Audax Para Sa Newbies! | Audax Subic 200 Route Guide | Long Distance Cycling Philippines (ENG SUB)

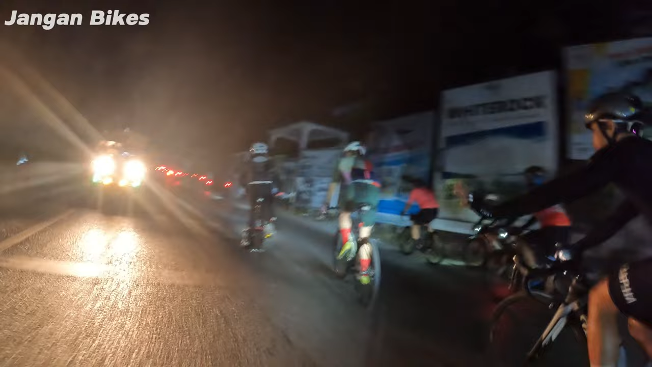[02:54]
Ang unang ahon ng sementeryo ng Olongapo ay 822 meters ang haba,
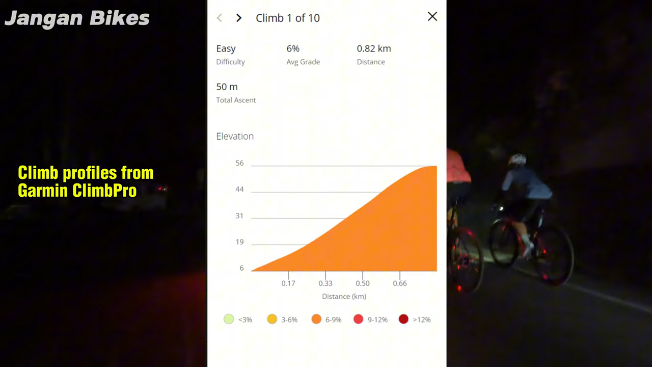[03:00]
50 meters ang elevation gain, at may average gradient na 6%. May lusong itong kasunod, tapos isa pang ahon na mga 600 meters ang haba, 28 meters ang gain, at average gradient na 4.8%.
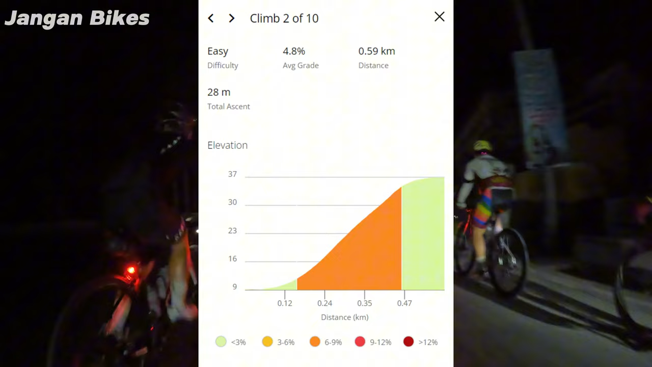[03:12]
Sa bandang kilometer 15, pagkalagpas ng Walter Martz Subic ang unang malaking ahon.
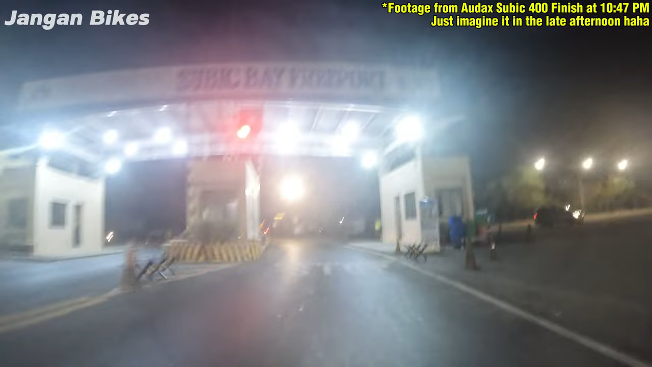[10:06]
Pasok na ulit sa gate ng Subic Bay Freeport at diretsyo na sa finish line sa Mango Valley 1.